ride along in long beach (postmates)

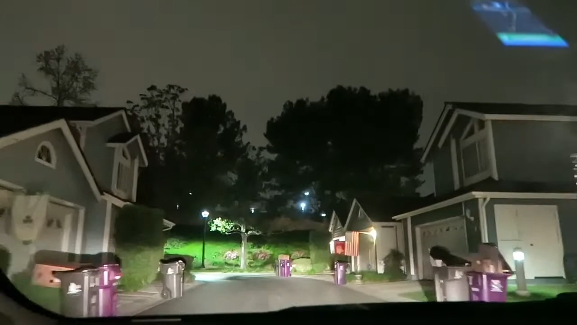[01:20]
Okay, we are driving down the nicest road in the nicest neighborhood I've ever set my eyes on.